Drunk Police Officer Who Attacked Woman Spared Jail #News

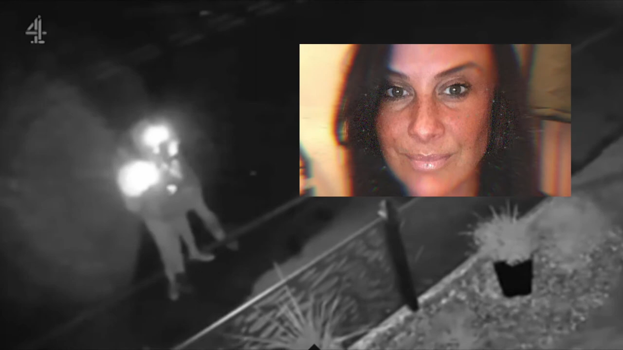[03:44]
grabbed by her neck and forced to the floor on a dark road by a drunk man a foot taller than herself.